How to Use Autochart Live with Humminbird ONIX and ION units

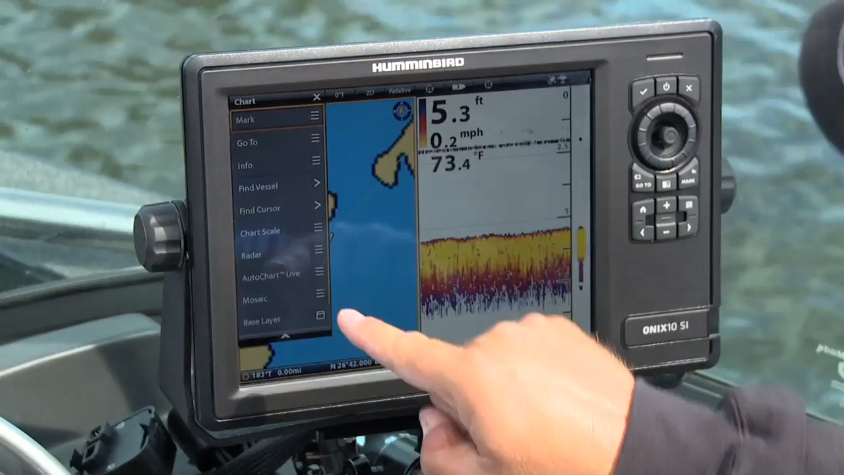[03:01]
On screen: depth 5.3 ft, water 73.4°F, speed 0.2 mph
because it puts everything right at my fingertips all I gotta do is look right down here and here's auto chart live I'm gonna hit auto chart live and then it's just gonna ask me if I'm ready to record so all
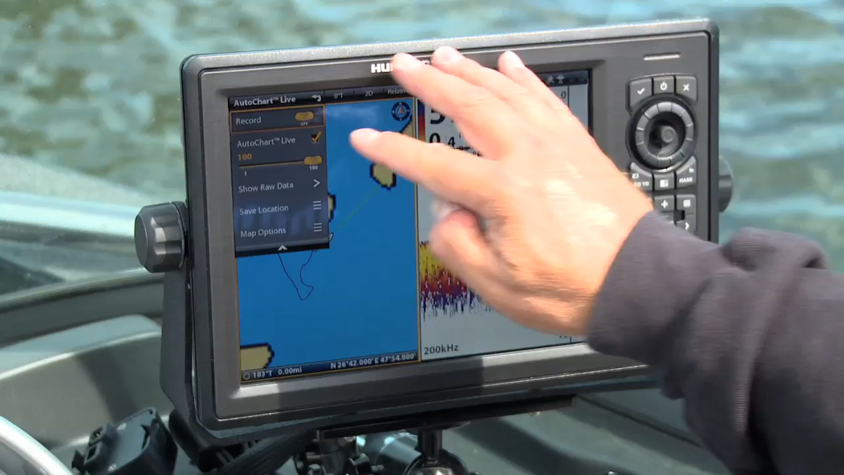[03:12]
I'm gonna do is I'm gonna put that over to on and we're ready to go now you can see it's marked a little bit of an area that we're gonna start working in so what I'm gonna do now is I'm just gonna get
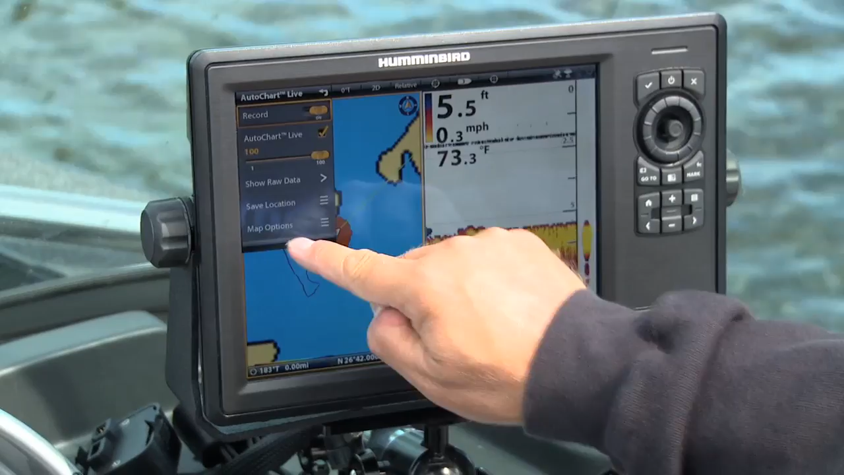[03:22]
On screen: depth 5.5 ft, water 73.3°F, speed 0.3 mph
out of there and it's time to start mapping now all we're gonna do
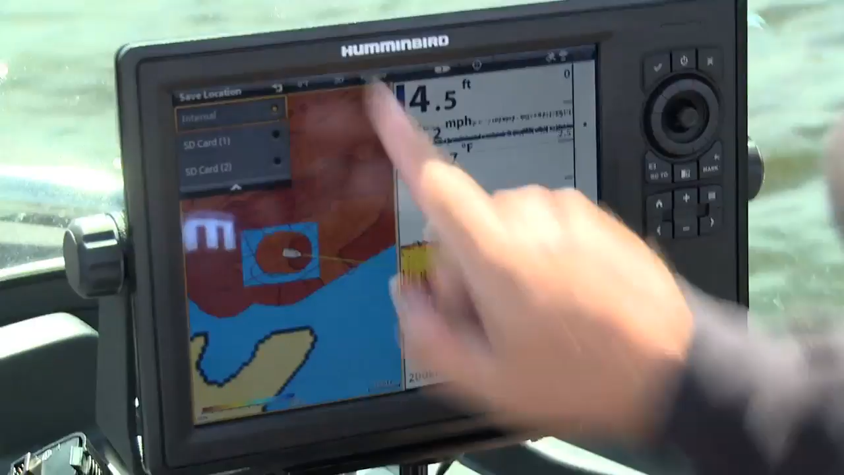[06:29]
On screen: depth 4.5 ft
I'm only gonna if I'm just using the eight hours or I could put it on SD card one which is what I'm going to do with it here because I'm going to save this area on that
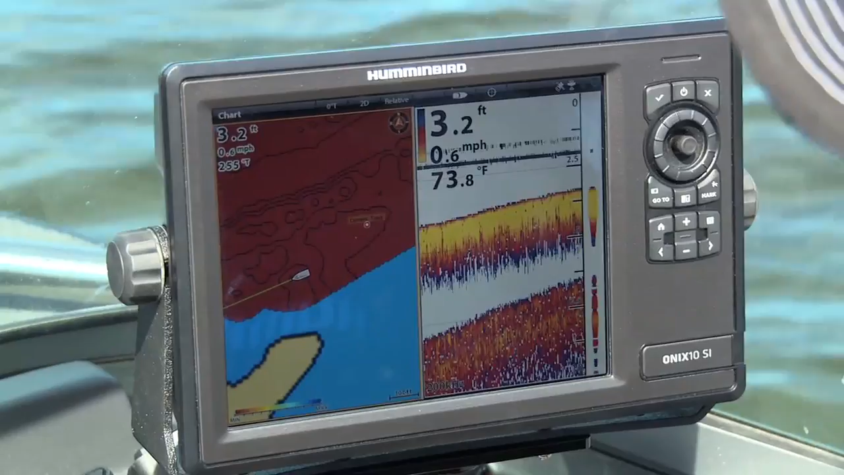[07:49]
On screen: depth 3.2 ft, water 73.8°F, speed 0.6 mph
there's areas all over in here that I want to fish but the other thing is there's a little spot that I'm on top of right now that just looks dynamite as well never would have seen this on any of those state maps or those other things you buy this is the only way to get the